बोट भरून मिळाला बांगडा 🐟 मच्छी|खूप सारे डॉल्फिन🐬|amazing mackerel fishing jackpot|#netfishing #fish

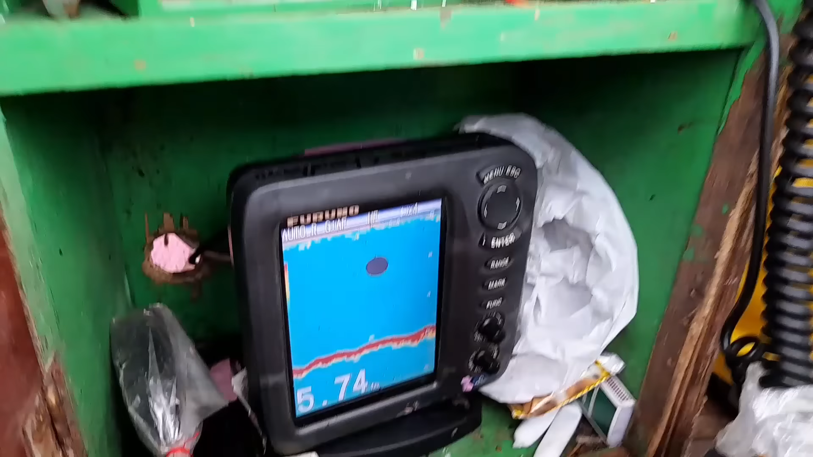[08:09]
आणि हे बघा ही आहे फिश पॉइंटर ही फिश पॉइंटर टी व्ही आहे छोटीशी ह्याच्यावर तुम्ही कितीही खोल माशात
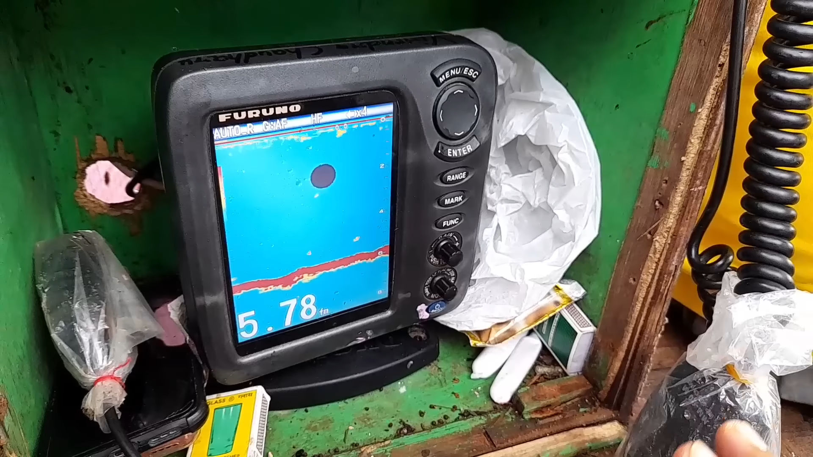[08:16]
On screen: depth 5.78 fa
खोल पाण्यात गेलात तरी तुम्हाला खडक आतमध्ये कुठे आहे किंवा मच्छी किती आहे खाली हे सर्व तुम्हाला मच्छी दाखवून
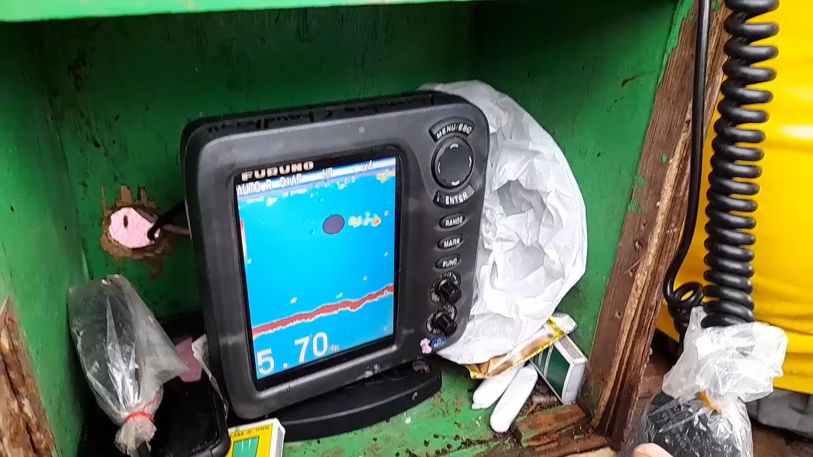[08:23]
भरपूर मोठी झाली असते ही जेव्हा टाकू पाण्यात तेव्हा मग तुम्हाला पूर्णपणे हे व्हिडिओ दाखवणार मी कशी टाकतो कशी खेचतो